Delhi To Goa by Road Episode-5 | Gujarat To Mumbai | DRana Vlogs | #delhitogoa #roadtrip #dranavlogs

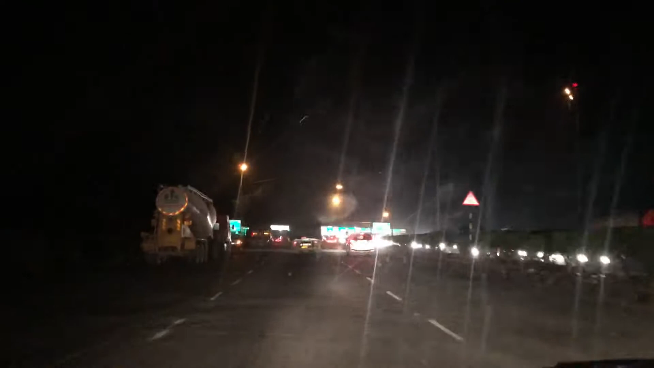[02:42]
वी आर हेडिंग टूवर्ड्स मुंबई। ये हमारा 25वां टोल प्लाजा पड़ रहा है। ये अभी शाम के हमारे करीब 8 बजने वाले हैं।
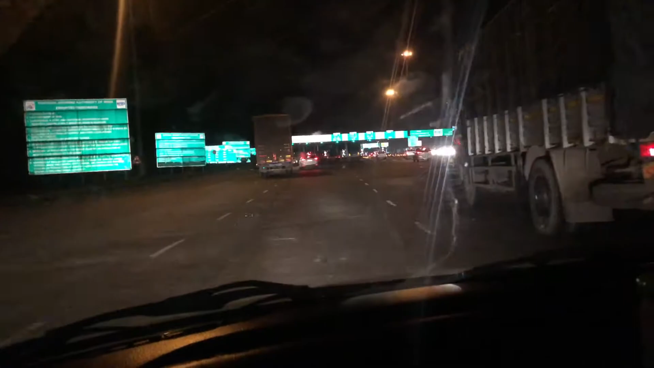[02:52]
वी आर हेडिंग ऑन NH 48। Let's see. Mumbai is around 230 kilometers from here.
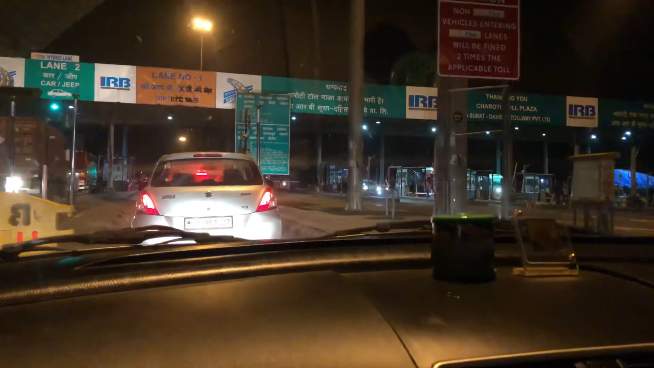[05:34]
टोल। ये इसका लास्ट है ना, गुजरात का लास्ट टोल नहीं, ये मुंबई का पहला, मुंबई का महाराष्ट्र का फर्स्ट।